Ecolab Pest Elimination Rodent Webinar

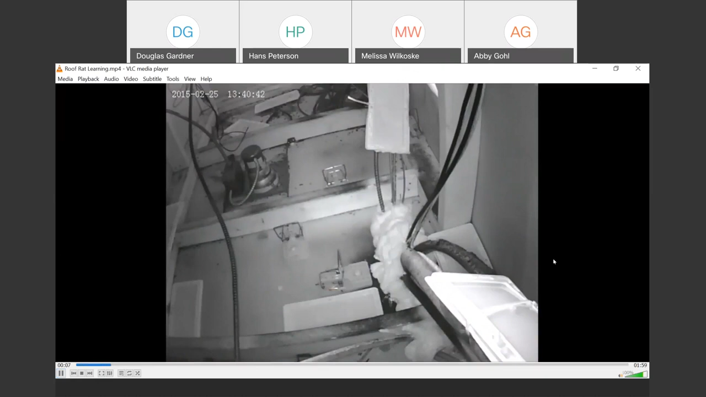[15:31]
This is a buildup of body oils and dirt over probably years of activity. See the rat? He's going to come down that line. Let's watch as it explores this familiar area. By the way, if these animals have plenty of food and water available, they don't have to spend as much time foraging and they can play this little game in these areas. We can see that apparently it already knows what a snap trap is. It's avoiding those devices. It learns in this exploration about glue traps and gains a better understanding about avoiding them and the limits it can go in working around them.